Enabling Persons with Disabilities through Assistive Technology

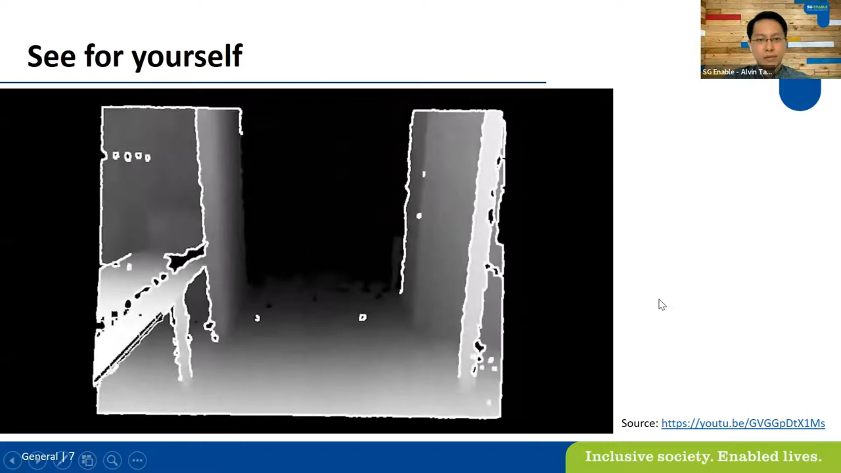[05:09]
And so what we do is put that on the inside of a pair of glasses. This device is a large battery controller and processor,